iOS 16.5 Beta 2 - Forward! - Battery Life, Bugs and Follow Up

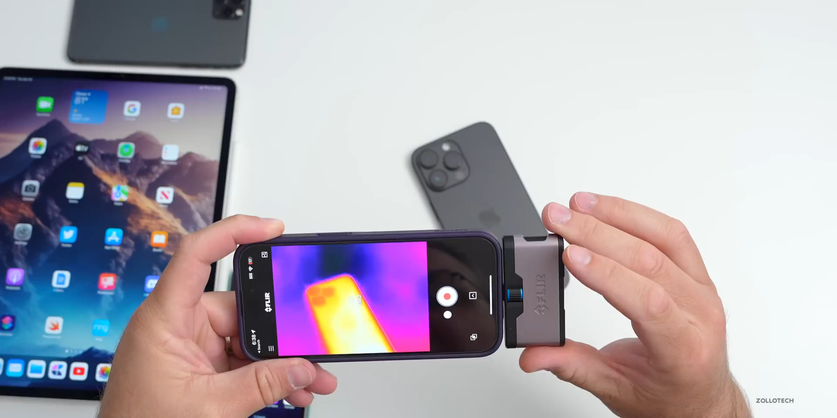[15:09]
it's about 86 degrees fahrenheit and in the same area in celsius it's about 31 degrees so it seems to be doing